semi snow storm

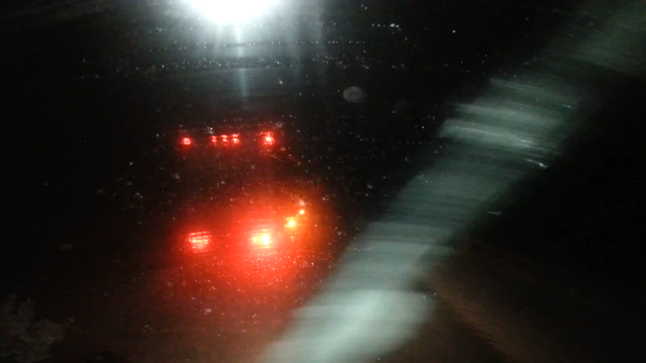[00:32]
Watching this truck goes around and the snow that blows and see what I see. See what I see? Snow blowing everywhere.